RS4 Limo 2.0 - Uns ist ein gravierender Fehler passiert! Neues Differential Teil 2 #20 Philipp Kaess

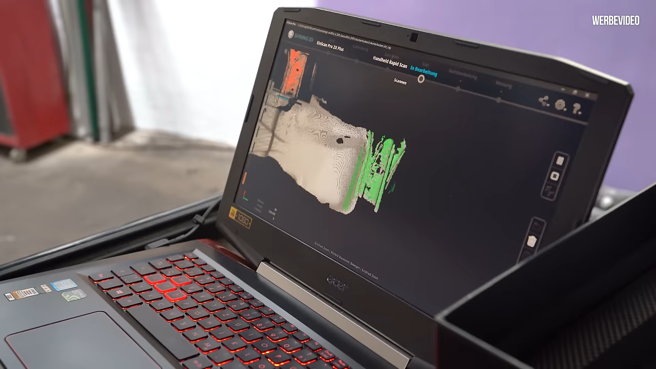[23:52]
Das ist wichtig, auch gerne noch hinten die... genau, ja, perfekt. Die Mulde habe ich übrigens nicht mehr. Glaub, ist aber nicht schlimm. Keine Reserve ist aber nicht schlimm, weil es wird genug geben, die, wo sie noch drin ist.
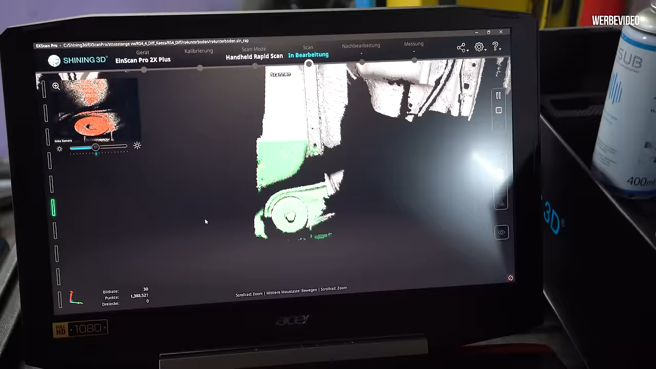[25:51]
Und andere Seite der Halter. Genau, der ist Punkt, der ist wichtig. Kommt jetzt irgendwann, könnte jetzt irgendwann der Punkt kommen, wo das Ding einfach sagt, ich sag jetzt mal Cache voll, wir haben keinen Speicher mehr?
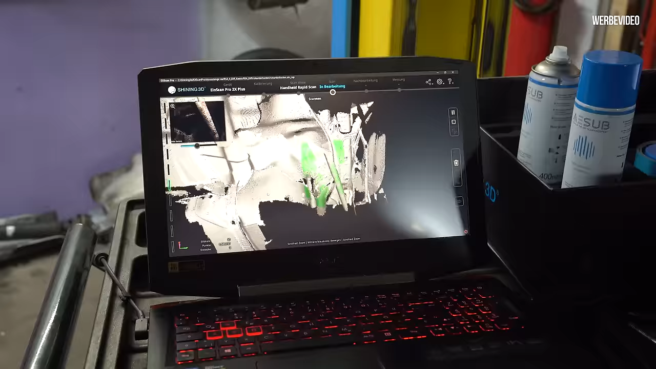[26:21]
Der ist wichtig. Referenz. Für die Antriebswellen, ne? Mhm.
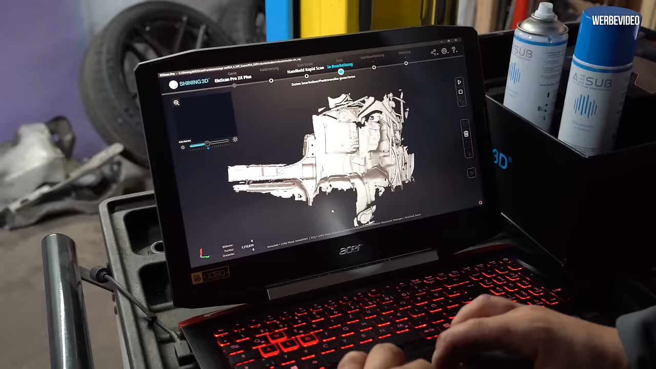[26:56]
Und was müsst ihr jetzt mit den Daten noch machen, um da dann später rein zu konstruieren und so weiter?